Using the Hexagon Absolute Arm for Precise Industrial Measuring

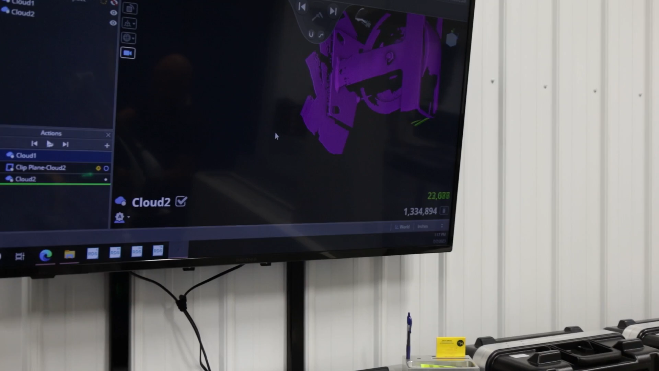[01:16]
And then they can be able to produce us a model that we could cut to. It has a leapfrog thing where we can pick up points.